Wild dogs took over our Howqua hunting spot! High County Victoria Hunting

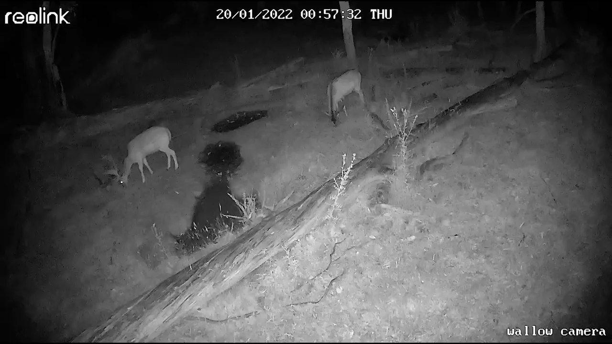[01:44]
This is right in the middle of the night, which obviously you can't hunt out here at that time. But it's good to see that the deer are moving through the area and still using this spot. It is kind of surprising that they're up here. You know, they usually hang down in the fringe land a bit more during the middle of the night and then make their way up to bed on these spurs. But there they are and they look great. What was really exciting as well about this time is that we saw some pigs, a drift of pigs come through.
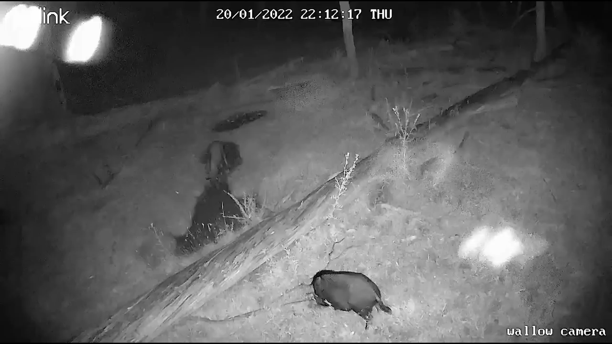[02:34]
I think Rhys, my friend, has seen one, but none of us have seen one. So we were pretty excited to get up there. But obviously it's in January, so it's still quite hot, which is not an ideal time to hunt because the second that you shoot a deer, you're on a timer. Here is again, some of those pictures of the boars during the daytime. They love these wallows because it gives them a chance to roll around and get some natural sun protection from the mud.
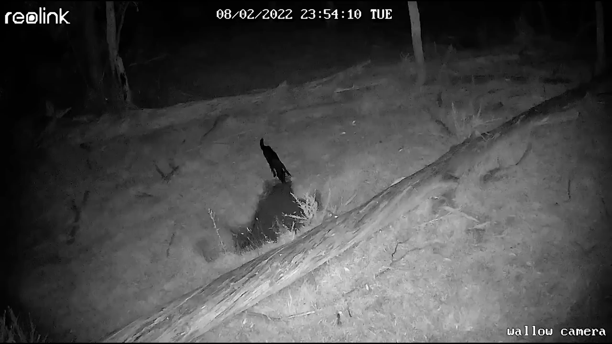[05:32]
climb up the spur and come to the wallow. And the results were just absolutely devastating as you will see. When a pack of wild dogs are serious about an area that they're hunting in consistently, they will scare all the game out of that area. And it's not just one dog that you generally see. Like you generally see a pack of dogs and it could be one, two, three, it could be five, it could be six, it could be seven. Like it really changes. And the types of dogs in these packs change and vary as well.
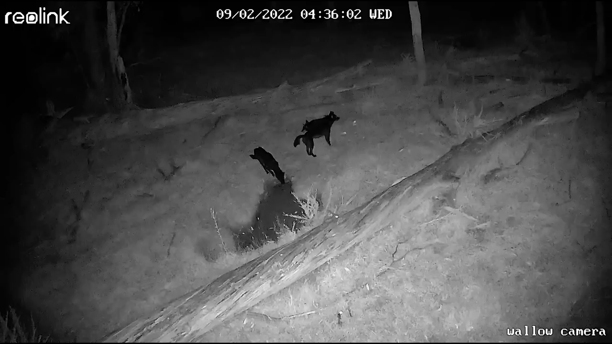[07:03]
encounters that I've had or that other people have had with these things in the wild. They're just incredible. The way they work and move as well. Flushing game down systems and valleys where they push them and herd them and then attack them. And it's not like, for instance, that a single wild dog would have any, you know, chance at getting like a big, healthy, mature stag or buck or doe. They don't. But the deer don't want to waste the effort on, you know, even having that confrontation. So they just leave.
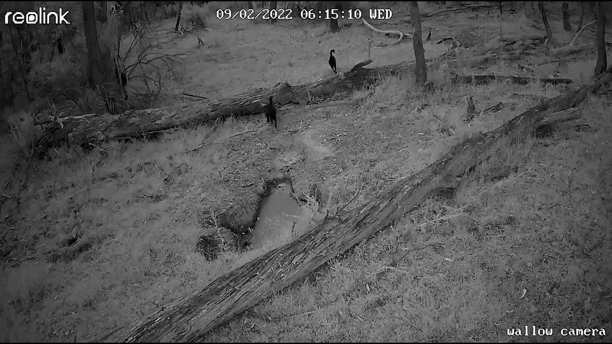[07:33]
They just leave the systems and they just go find other places to get water, to have sex and do whatever they do.
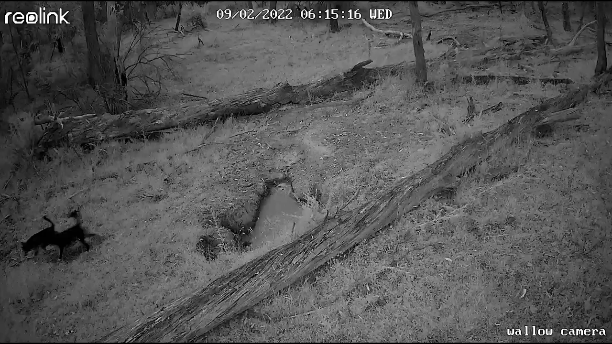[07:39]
So this is on the 9th of February, obviously, even by the 14th of February, the dogs were still around and there was still no game.